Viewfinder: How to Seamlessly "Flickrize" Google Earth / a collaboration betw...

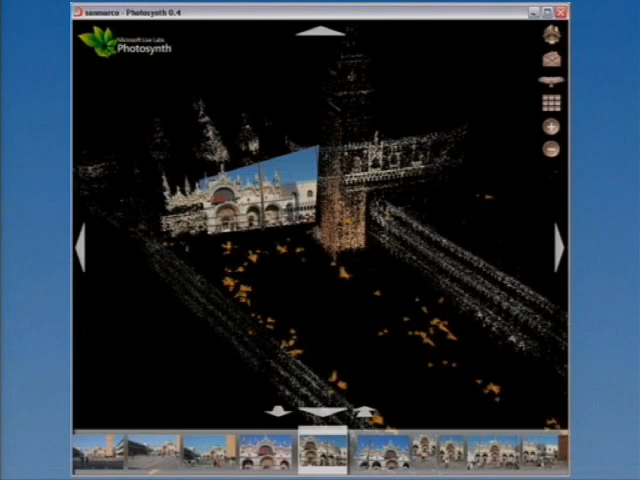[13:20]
It also has the transition issue going from one frame to another, so there's no underlying model behind it. But the more significant difference between it and our intention deals with what gets ransacked.